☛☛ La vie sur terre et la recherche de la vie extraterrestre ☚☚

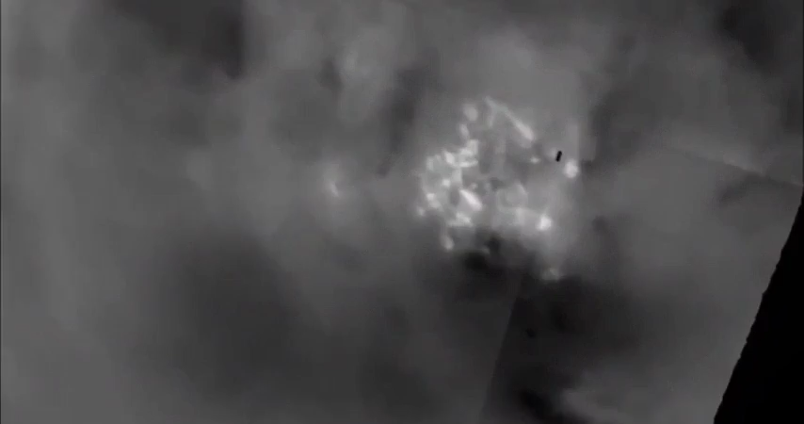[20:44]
Les images révèlent que Titan présente des caractéristiques semblables à celles de la Terre, telles que les cycles météorologiques et le volcanisme.